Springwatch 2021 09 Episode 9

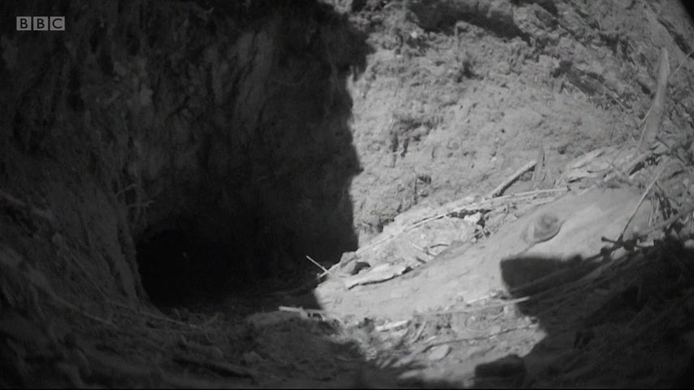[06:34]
Look at this. After dark, something came prowling. Look at the pointed ears, the beautiful pointed nose, and the velvet feet of the fantastic Mr Fox.
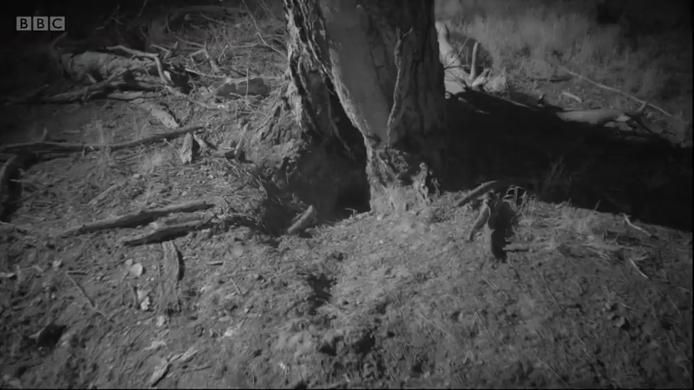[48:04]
So here it is from behind the tree. You can see a fox comes out. We've seen very few foxes around the area. But this one is clearly interested in that burrow. Now, this was after our chicks left.
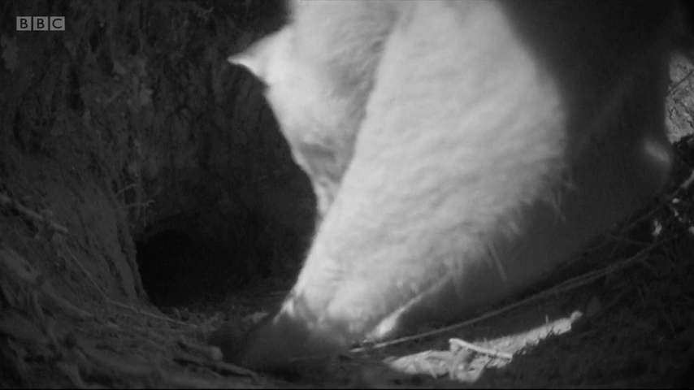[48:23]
So as we say, there may be more chicks down there. We just don't know. But the fox is sniffing. So whether it's sniffing the chicks that have just left and the smell's still there, or whether it's it knows that there's more chicks in there that are going to come out, we just won't know. I don't think, though, I mean, we know how deep that is. That's 2.6 metres, because we put an endoscope down there. I don't think the fox is going to actually get down there. Well, it could get down there.